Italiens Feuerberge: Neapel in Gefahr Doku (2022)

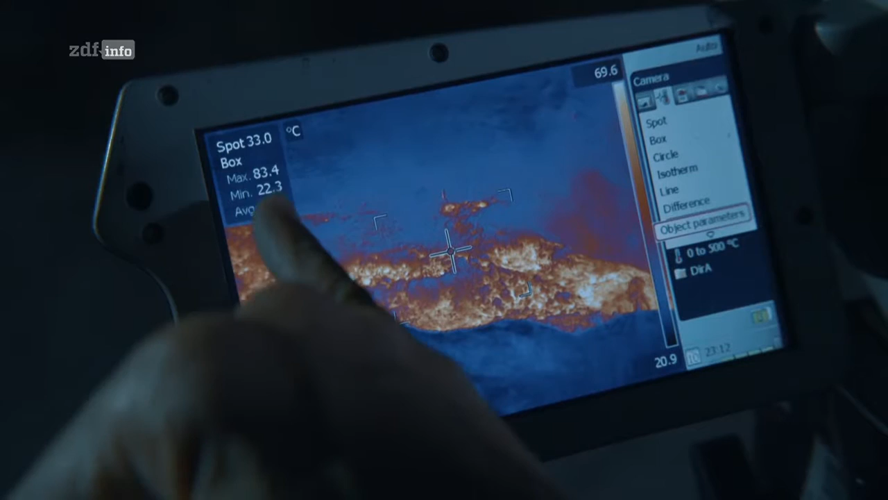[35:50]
On screen: spot 33.0°C, max 83.4°C, min 22.3°C, scale top 69.6°C, scale bottom 20.9°C
Im Moment sehen wir die Höchsttemperatur, 85 Grad. Wir sehen im Fumarolen-Gebiet, dass es eine Menge Energie und eine Menge Gasemissionen gibt.
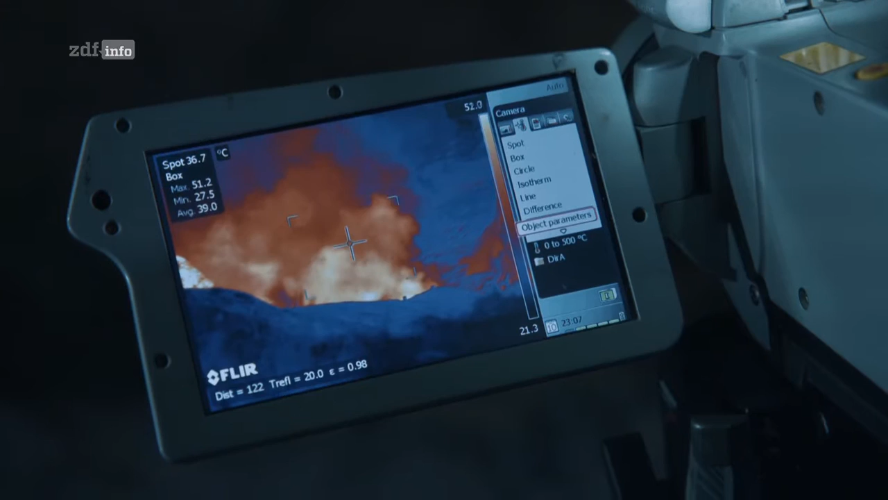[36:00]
On screen: spot 36.7°C, max 51.2°C, min 27.5°C, scale top 51.0°C, scale bottom 21.3°C
Wir können dort nicht mehr hingehen. Deshalb setzen wir Drohnen ein.
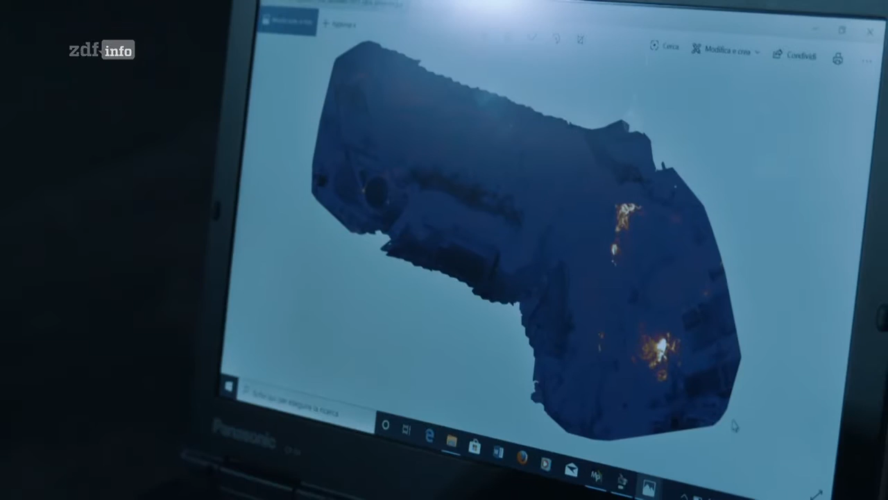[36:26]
Wir haben hier zum Beispiel ein Gebiet von etwa einem Kilometer. Wir können sofort erkennen, welche Bereiche die größten thermischen Schwankungen haben.
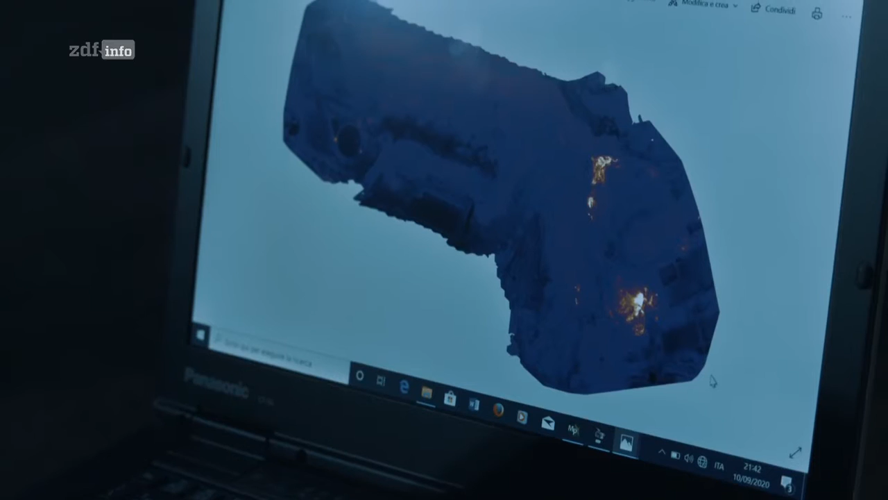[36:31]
Und wir können nachvollziehen, ob diese Gebiete ihre Temperaturen im Laufe der Zeit erhöhen oder senken.